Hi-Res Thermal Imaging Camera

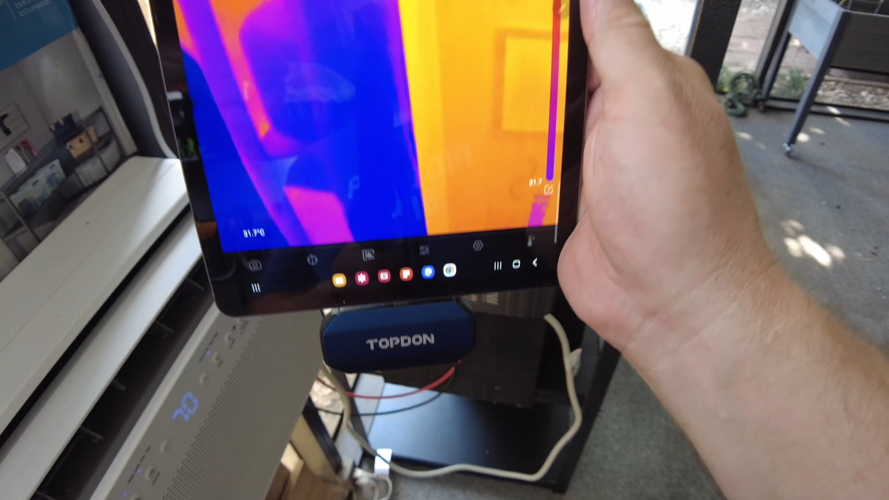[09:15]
We're definitely going to be using this for testing a lot of things on the channel.
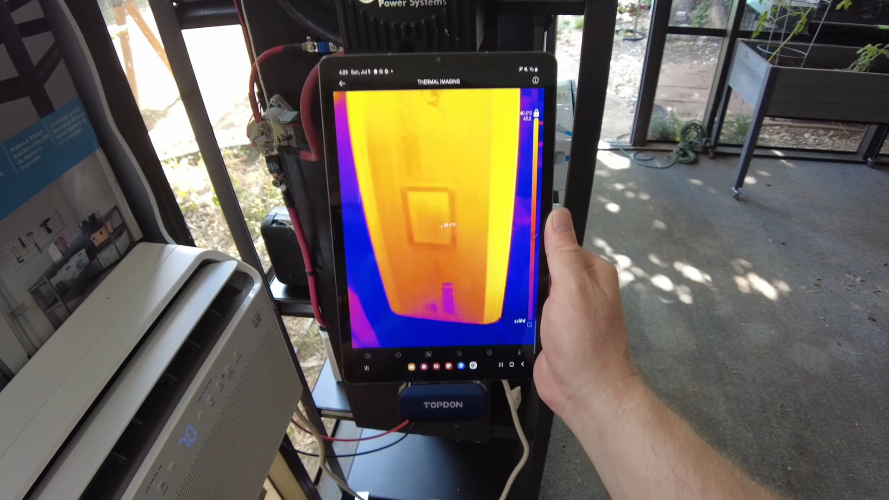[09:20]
Actually, we can see that the inverter now over here is getting warm, whereas it was really cold before.
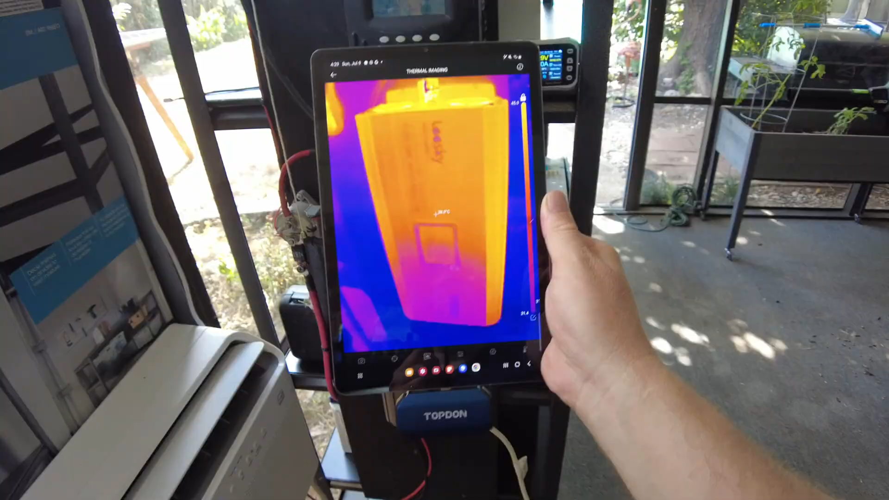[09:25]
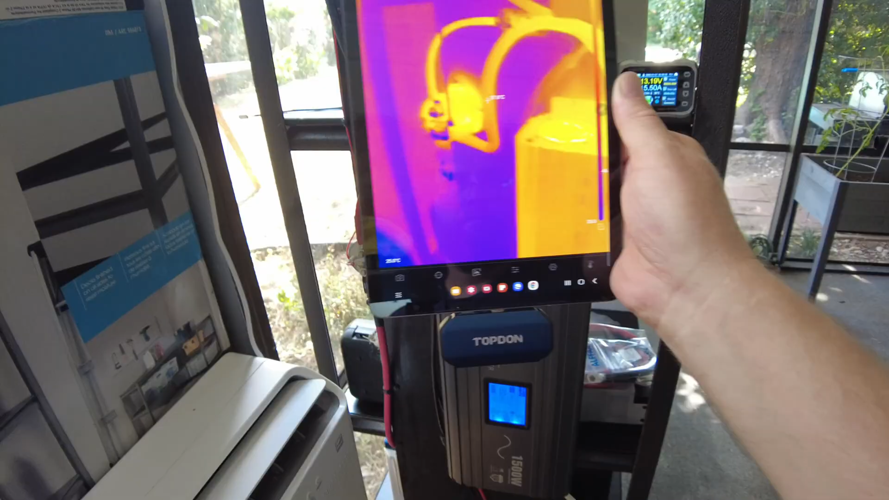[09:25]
But even though, again, even though those look really hot, you can see that,
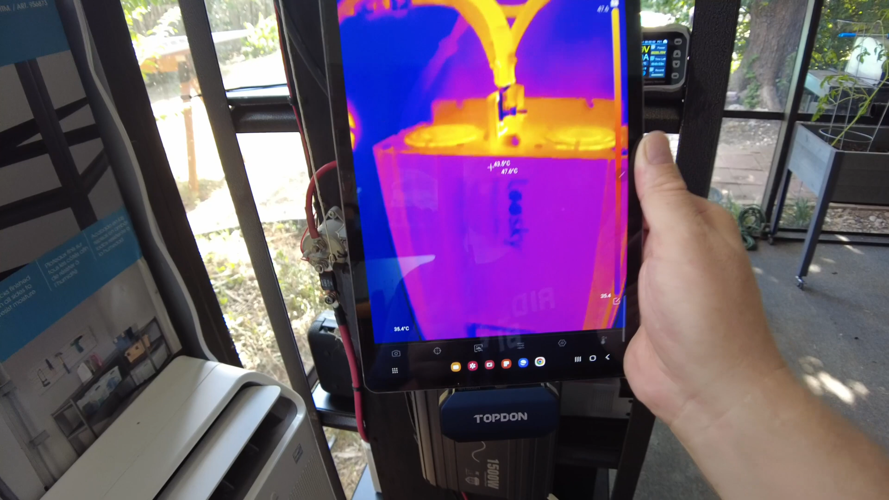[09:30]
I don't know if you can see the little temperatures on the screen, but it's not super hot.
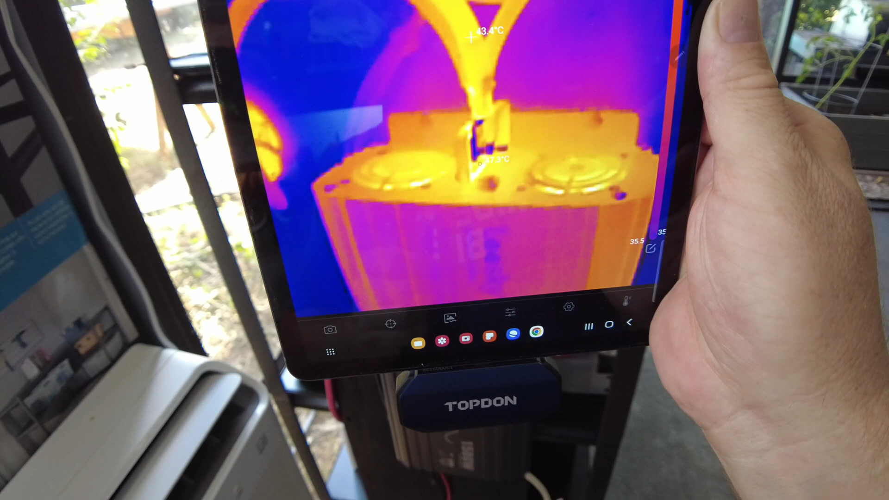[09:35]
It's just showing that it's hotter than everything else.